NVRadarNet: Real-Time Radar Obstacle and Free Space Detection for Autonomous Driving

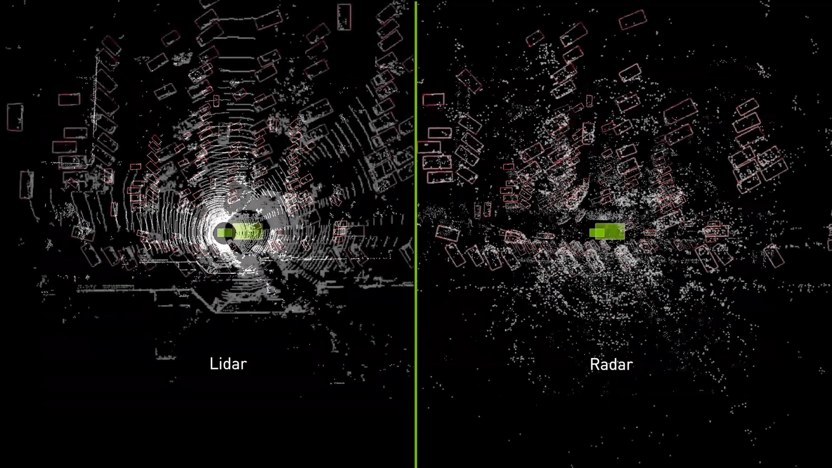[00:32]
in which a human is able to visually identify and label cars, into the radar data domain,
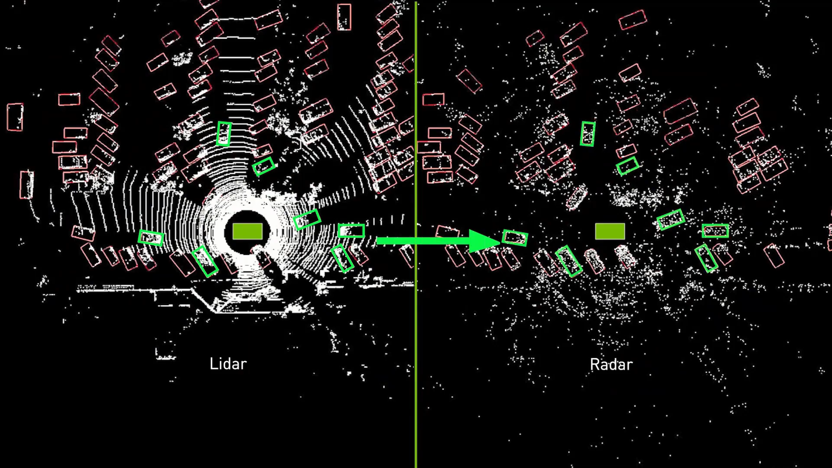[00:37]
where the data is too sparse for humans to accurately annotate.
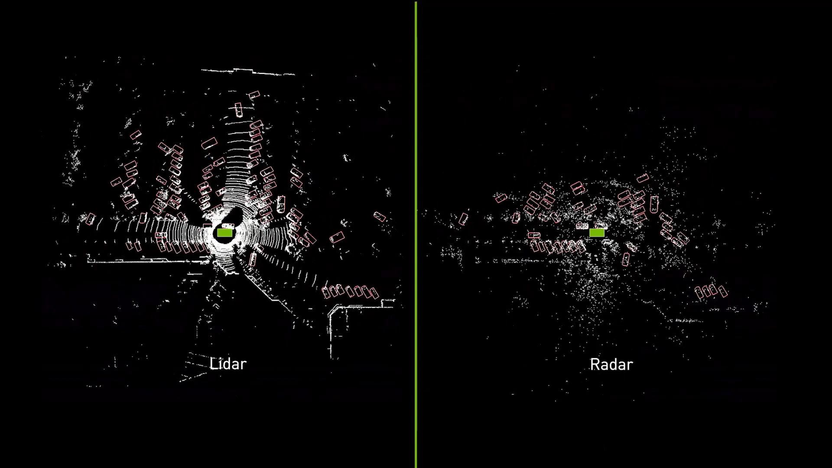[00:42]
In this way, the radar DNN learns to not only detect cars, but also learns their 3D shape and orientation, which is particularly valuable in challenging scenarios such as this one detecting a stationary vehicle near an overpass bridge.
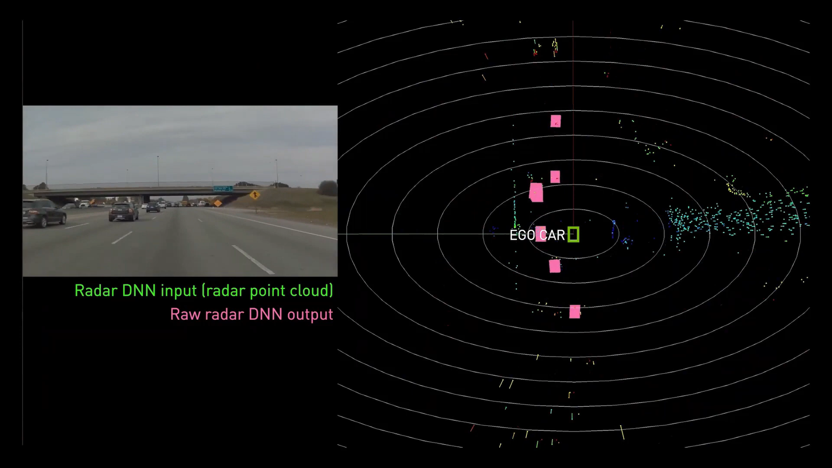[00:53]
Here we see the raw frame-by-frame radar DNN output showing the correct detection of this vehicle by the DNN.
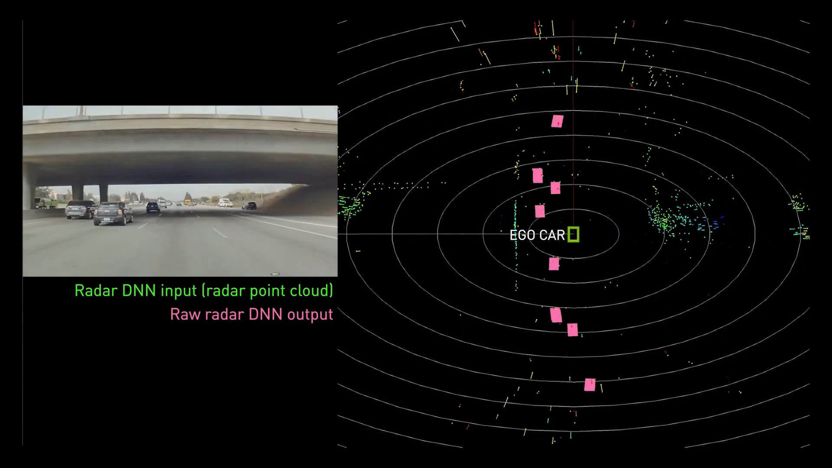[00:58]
And here we see another challenging scenario.
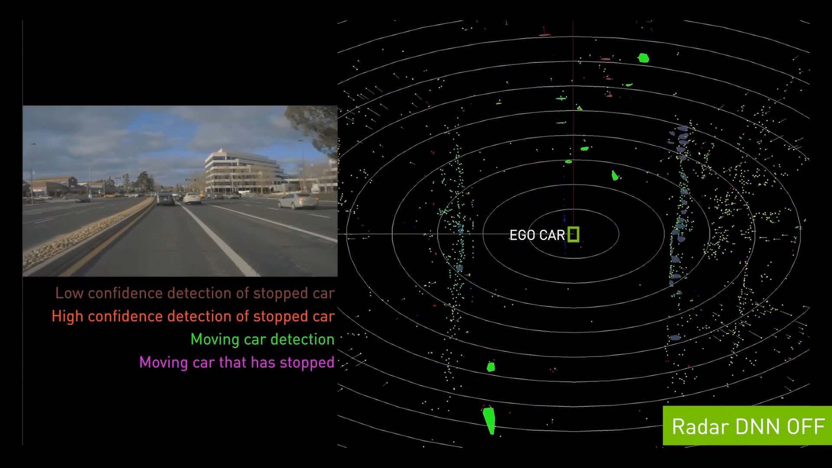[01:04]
The ego car is approaching an intersection that has both stationary and moving vehicles. With just classical radar processing, we observe both low confidence and missing vehicle detections.
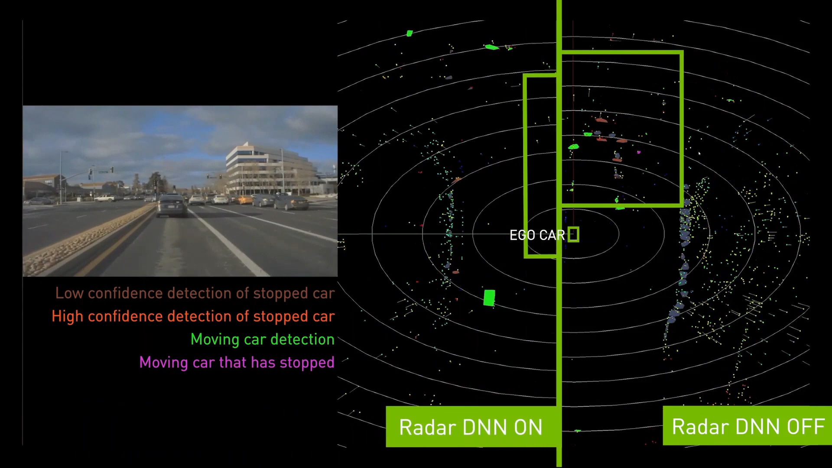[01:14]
With the radar DNN, however, more objects are correctly detected, including their 3D shape and orientation, and are detected with higher confidence.
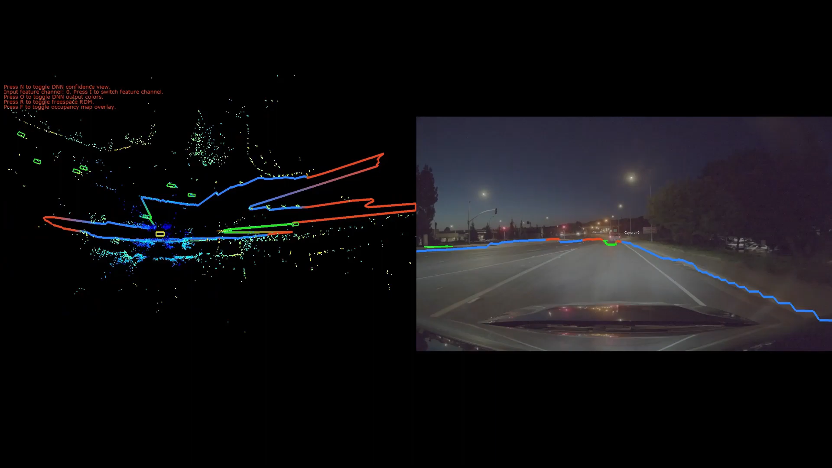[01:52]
Note, the network provides respectable results around many challenging conditions such as occlusions and radar detection returns from elevated obstacles. The output of the network is a set of oriented top-down bounding boxes along with polylines representing the free, drivable space.